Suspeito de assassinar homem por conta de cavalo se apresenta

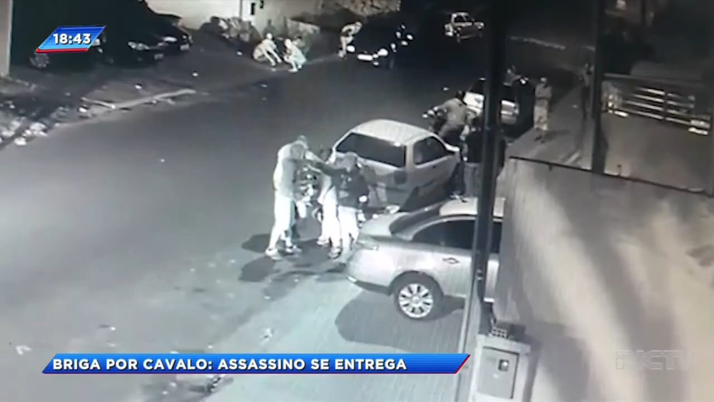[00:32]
o crime foi flagrado por câmeras de segurança Natan conversa com um grupo de pessoas a vítima está encostada na parede, a poucos metros dali de repente, Natan chega e dispara várias vezes na cabeça do rapaz William de Souza Vaz, de apenas 18 anos, morreu no hospital depois de 3 dias internado o que chama a atenção da